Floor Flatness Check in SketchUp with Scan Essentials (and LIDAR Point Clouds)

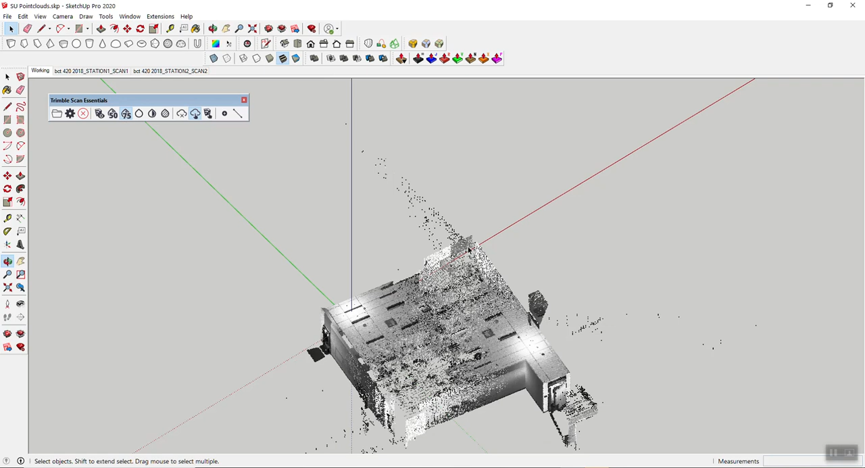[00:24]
useful if you want to just find out you know how flat a floor is where where a concrete floor actually has ridges and valleys let me show you what we're working with here this is a point cloud of our classroom nothing too fancy two
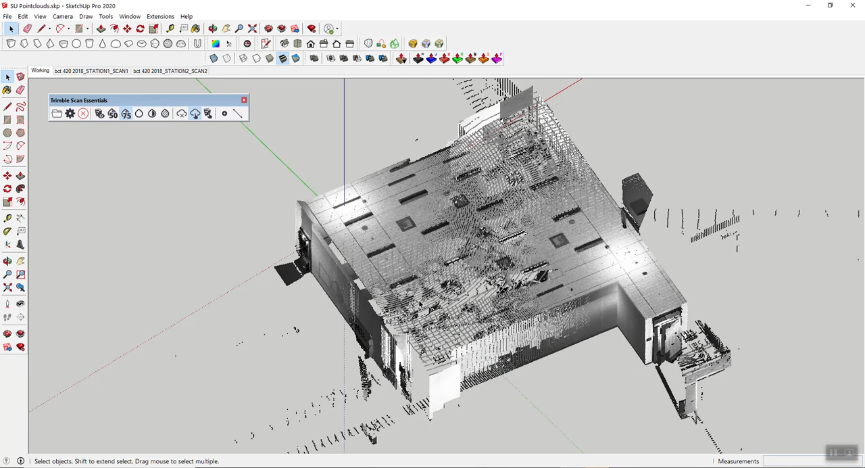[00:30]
stations one on the left one on the right everything's already processed from from RealWorks and stitched together and so now we can go ahead and work off that one thing that I did in RealWorks 2 was that I classified a few things so now I'm able actually
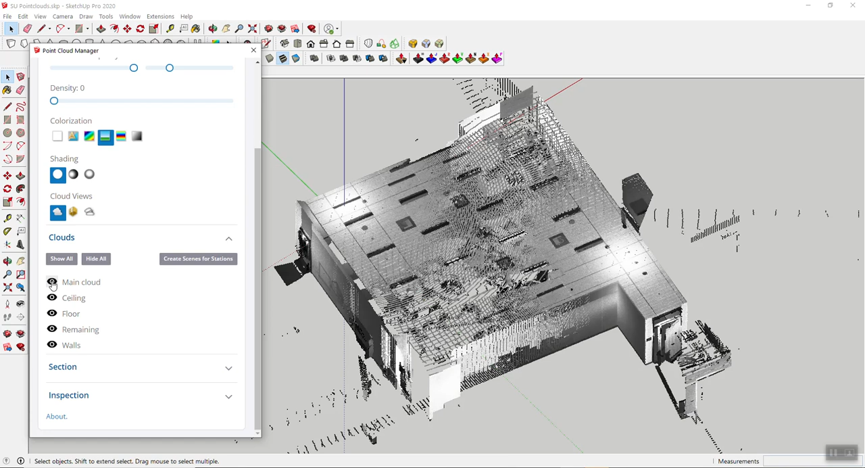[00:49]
to turn off things like the ceiling remaining which is furniture and the walls so that I'm actually left with just the floor now in my case here there's a lot of furniture here in the middle so that of course it doesn't give me much data but I can at least explain the principle of this but you would most probably would want to clean that
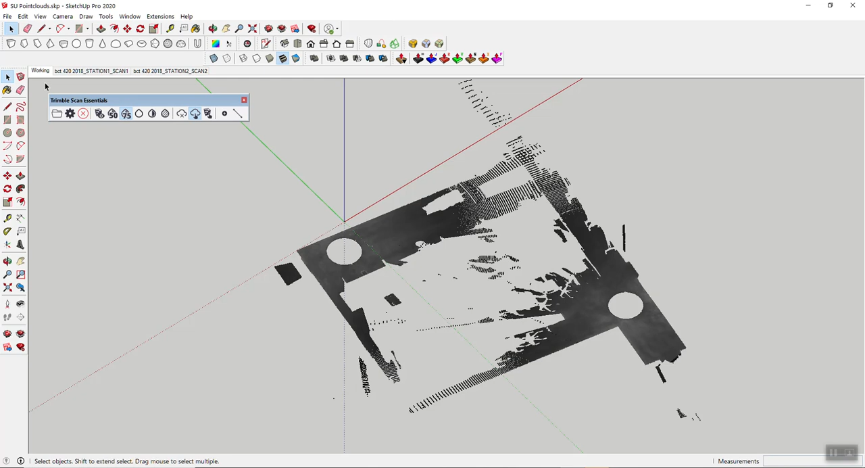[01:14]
up a little bit so let's take a look at how this looks from above right here there's my floor obviously you can see there's still some you know reflections and stuff on the outside that we're gonna ignore but in order to now find out how flat this floor actually is
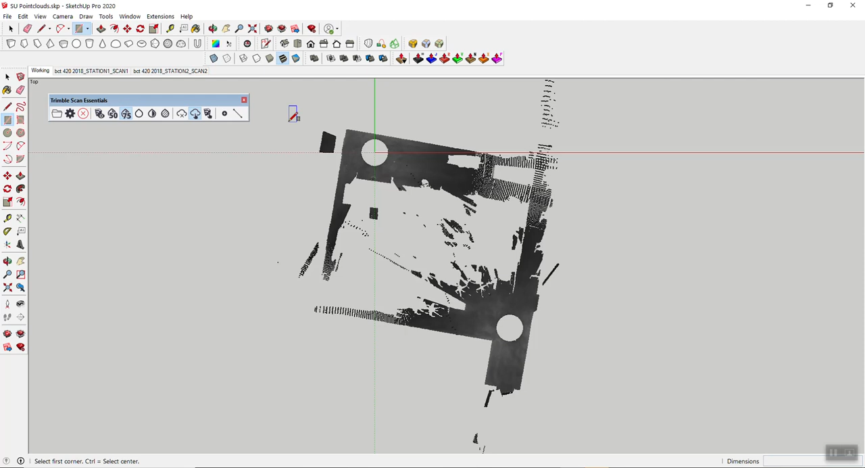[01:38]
it's actually super easy just draw a rectangle make sure you don't snap onto the point cloud could have actually switch this to SketchUp pick beforehand but I made sure that I
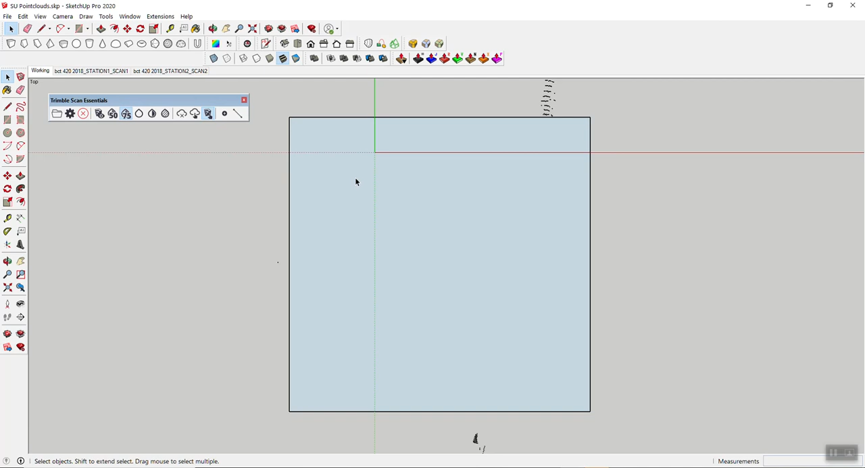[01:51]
didn't click on anything on the point cloud so now you should be left with something like
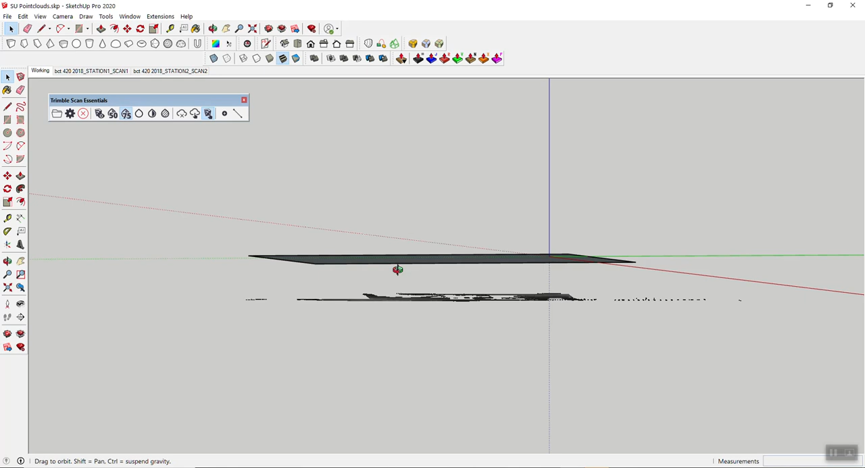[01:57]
this here basically a proper plane in SketchUp I'm gonna just
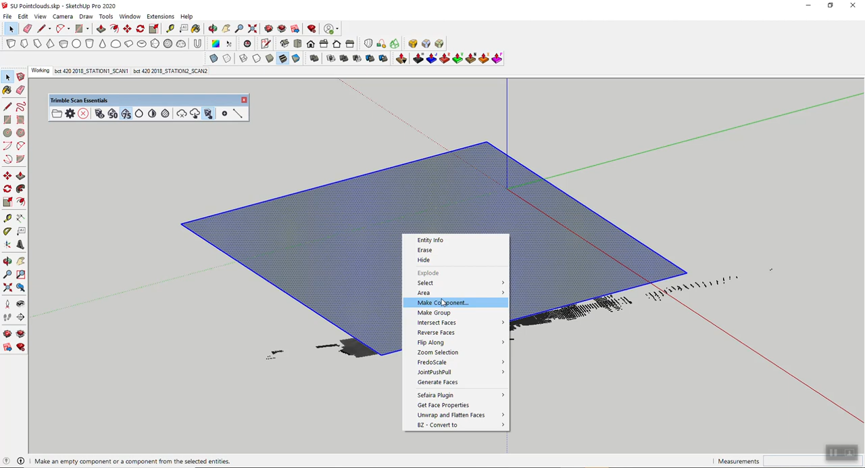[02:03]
make mine a group although I don't really have to but that's a useful thing to do okay so now next we're gonna move this onto the plane of the floor so now you need to figure out where your zero zero would be on the floor yeah whether you pick a high point or a low point is completely up to you I'm just gonna randomly pick a point maybe somewhere around here and I'm going to basically move my
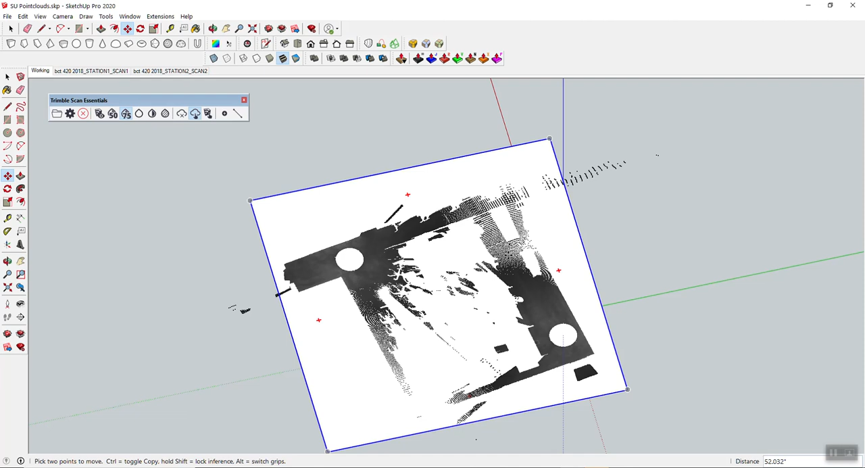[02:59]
of works I'm just gonna move this over a little bit and now we've got the entire floor on there okay so I basically just picked a point somewhere around here where now the rectangle is properly placed on the floor
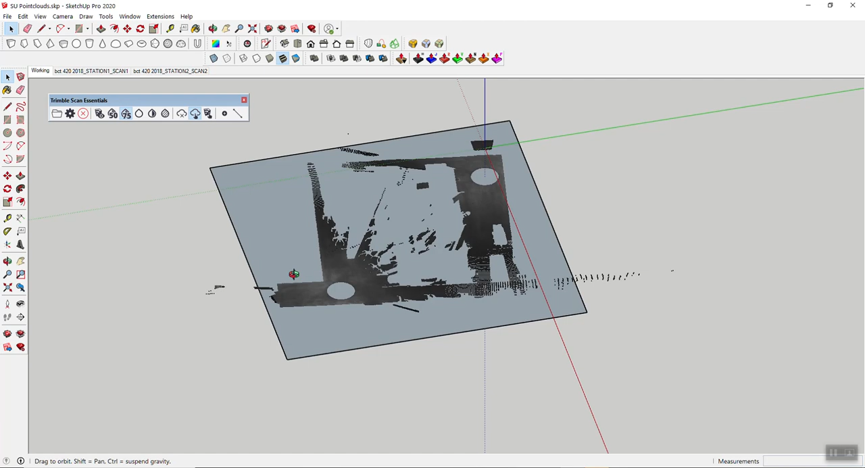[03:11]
okay so that's step one I'm gonna go into top view just so that we see that's a little better
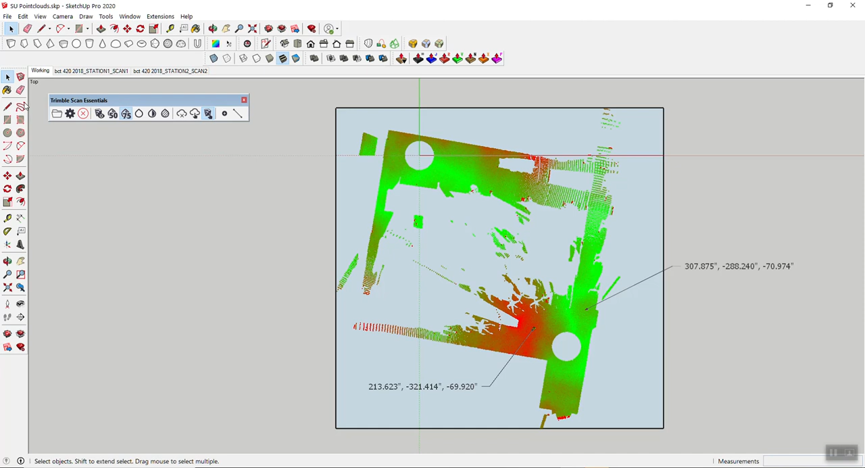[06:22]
check and I know you can then export that one way or another as an image you can maybe do a screen capture or whichever way you want to use this obviously it'll be quite useful and it's all done with just simply the inspection map
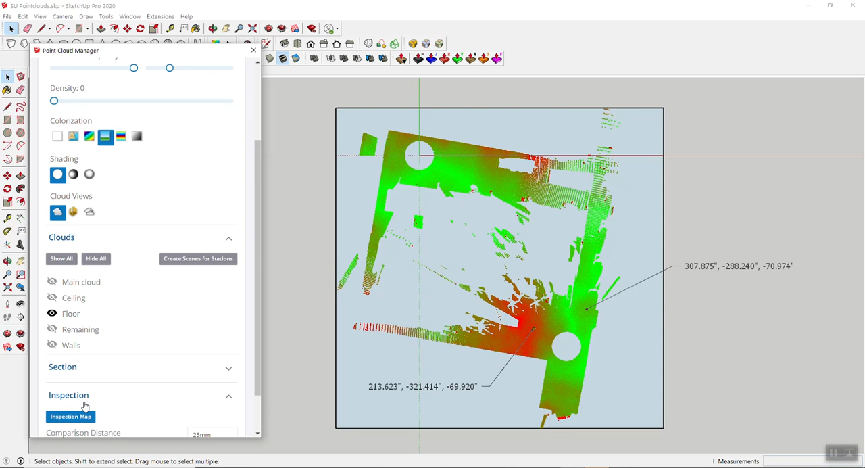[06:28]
that is right in the tool right there